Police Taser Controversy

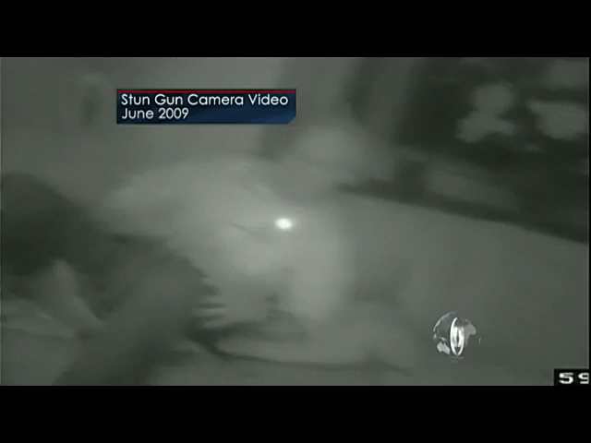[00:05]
The 64-year-old had fallen at his home but refused to be taken to the hospital because he didn't have insurance.
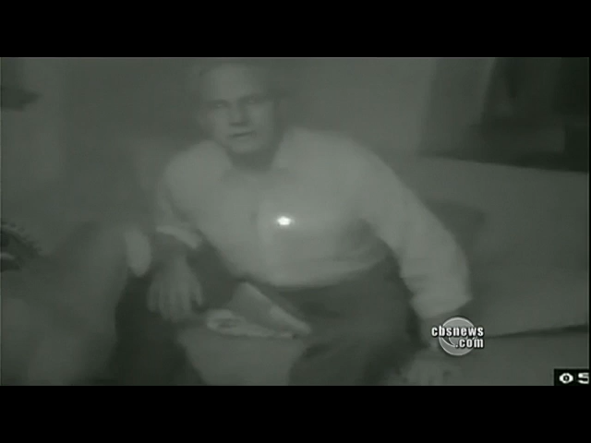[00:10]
We can take it by ambulance. We told you that. Exactly. I can't afford it. Despite his wife's objections, He's got a heart problem. deputies kept the taser trained on him and ordered him to get in an ambulance. Put your hands behind your back. My hands behind your back.